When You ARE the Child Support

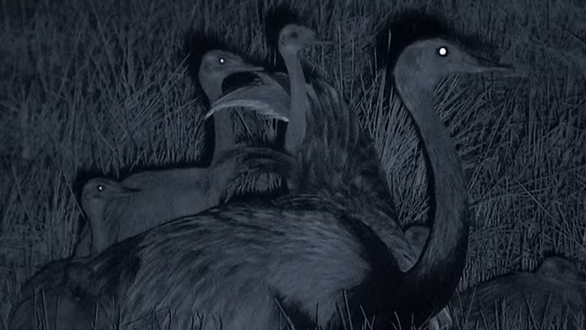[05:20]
where Latin Big Bird acts as their bodyguard while also teaching his class of chicks where to find food and where to best avoid becoming it.
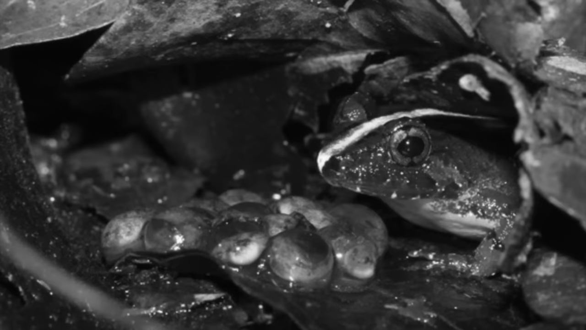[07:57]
he flexes his parental prowess by being the one to stay with the eggs and guard them after his mate lays them into the ground.
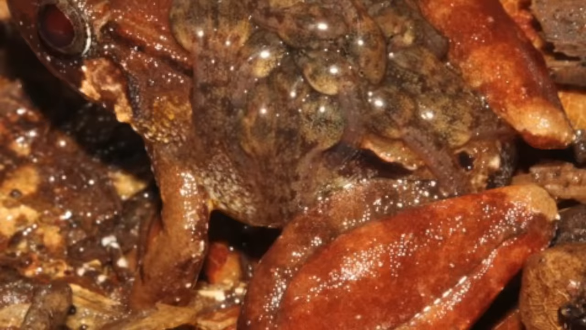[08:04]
And after almost two weeks of waiting, he's the one that carries the tadpoles on his back after they hatch
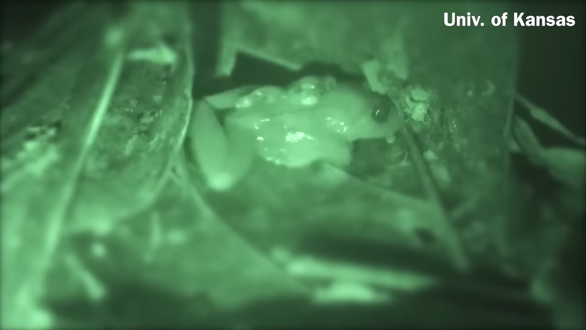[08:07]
and he's the one that finds a nice pool for his brood to finish developing it. And it's not like he just dumps them in the first source of water he finds.